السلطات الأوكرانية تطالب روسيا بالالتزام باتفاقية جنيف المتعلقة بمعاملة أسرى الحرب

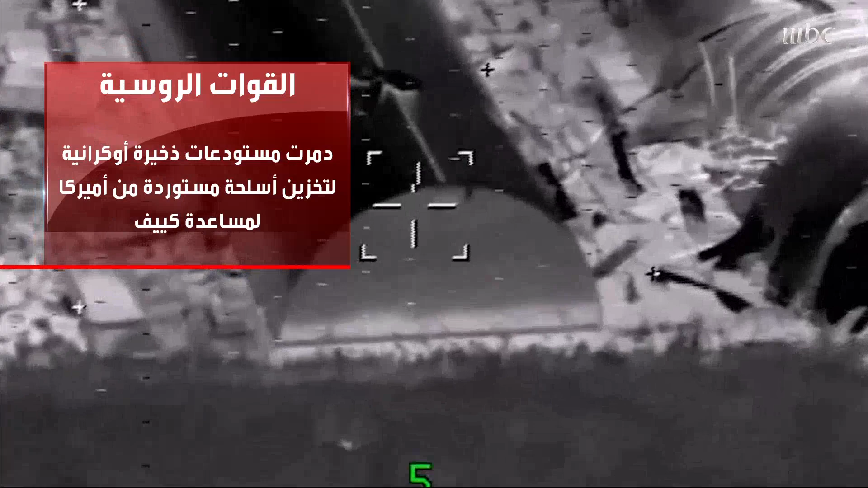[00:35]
المستودعات كانت تستخدم لتخزين أسلحة زودت بها الولايات المتحدة والدول